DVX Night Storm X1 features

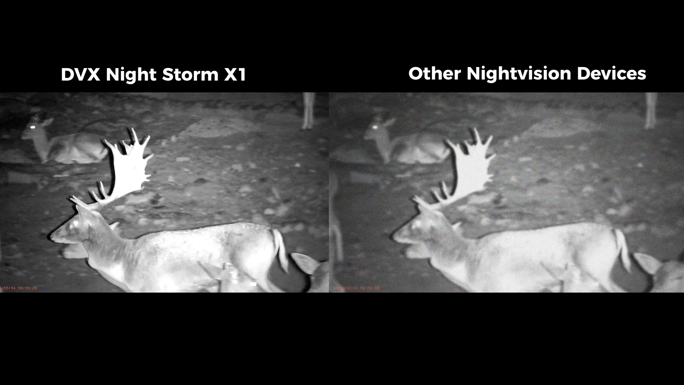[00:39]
With unmatched infrared power and true 4K clarity,
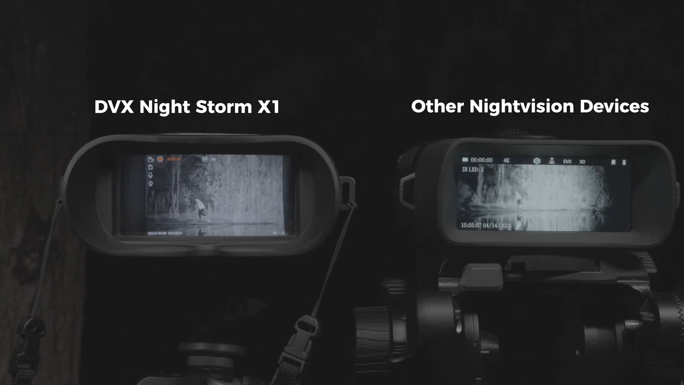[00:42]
the DVX Nightstorm X1 transcends ordinary night vision devices from distant trees to the tiniest movements.
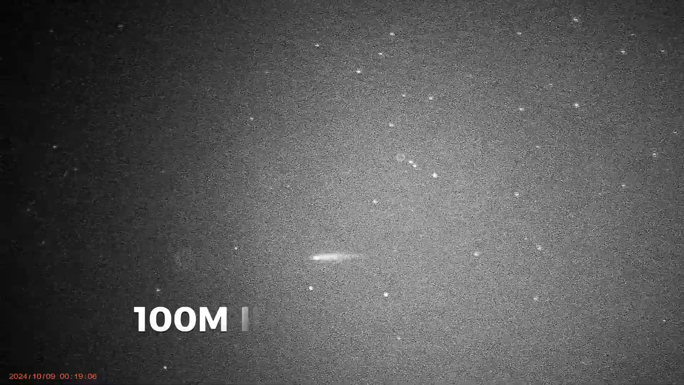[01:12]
the Nightstorm X1 sees it all up to 100 meters below the surface, day or night.
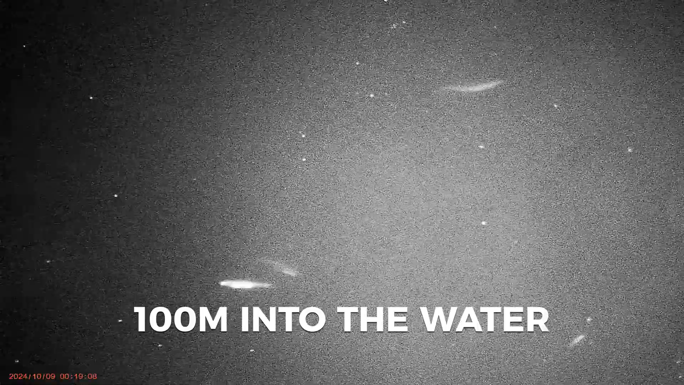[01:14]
Four modes. One mission, absolute clarity.
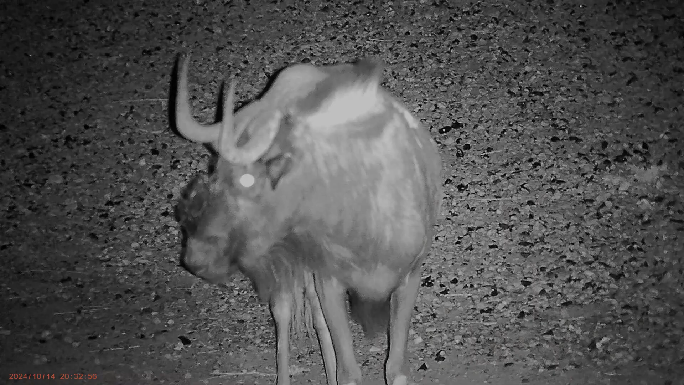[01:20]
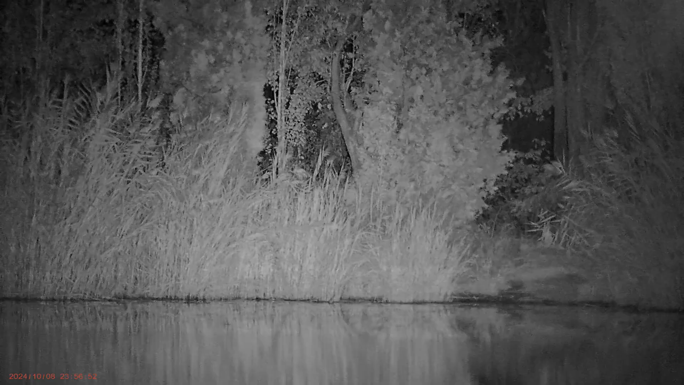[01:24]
From dusk to pitch-black night, adjust your view to match the darkness around you.
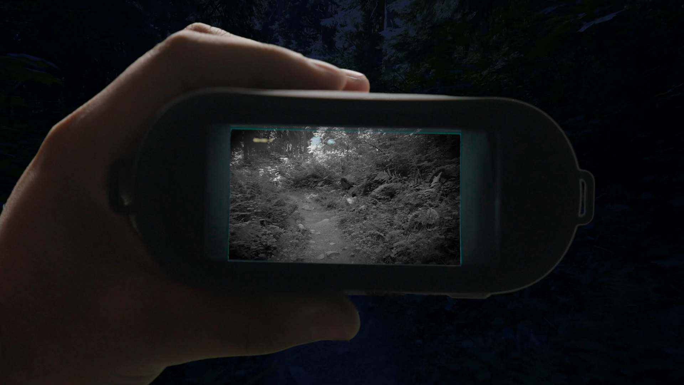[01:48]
the 5000 mAh battery delivers up to 18 hours of continuous use.